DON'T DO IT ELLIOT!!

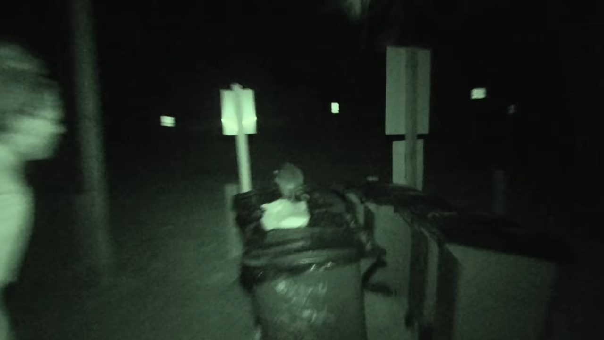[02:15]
What we have here is a thief trying to steal all of our garbage The Florida Trash